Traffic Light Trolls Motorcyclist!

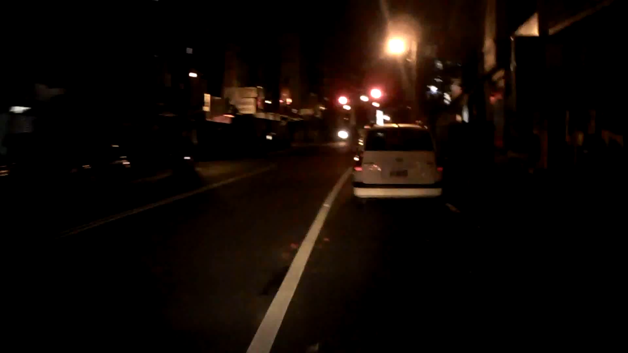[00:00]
Yellow light, I can make, no, red, yellow, red, yo, son of a, yellow, I can make, red, son of a bitch!